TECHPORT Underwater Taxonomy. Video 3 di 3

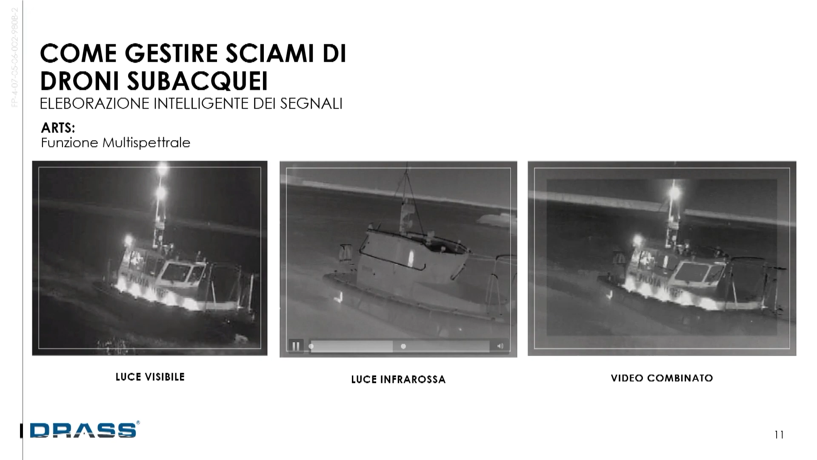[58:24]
diciamo in momento notturno con luce visibile poi la stessa ripresa con un flusso video infrarosso si notano appunto dei particolari completamente diversi nel visibile io posso notare le
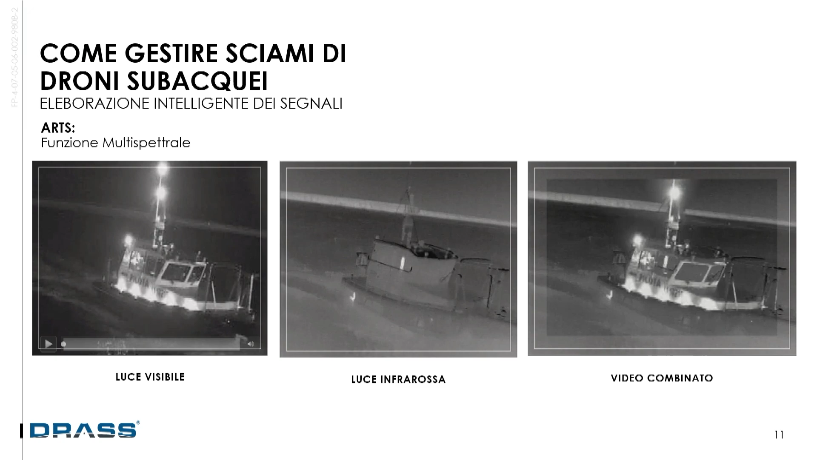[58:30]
iscrizioni sulle fiancate le illuminazioni mentre l'infrarosso posso notare il pilota posso notare gli scarichi del sistema di raffreddamento quindi e nella fusione appunto di questi
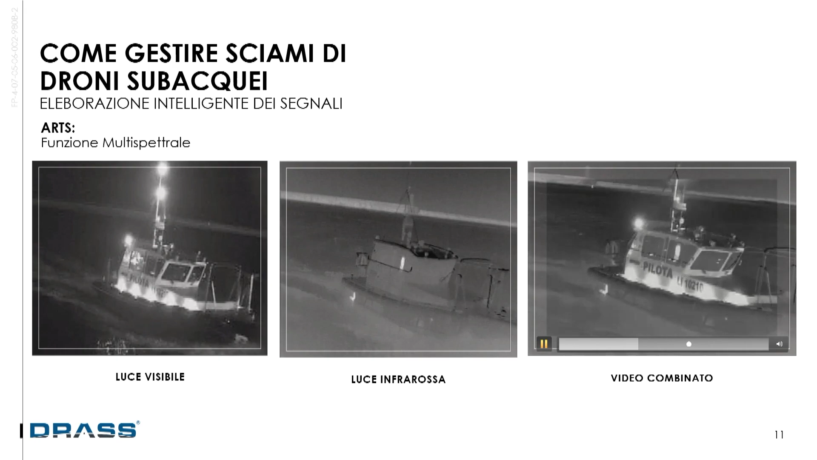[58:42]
flussi si ottiene un risultato complessivamente migliore quindi è è un risultato ovviamente di realtà aumentata che non è nella realtà effettiva però aiuta il decisore a prendere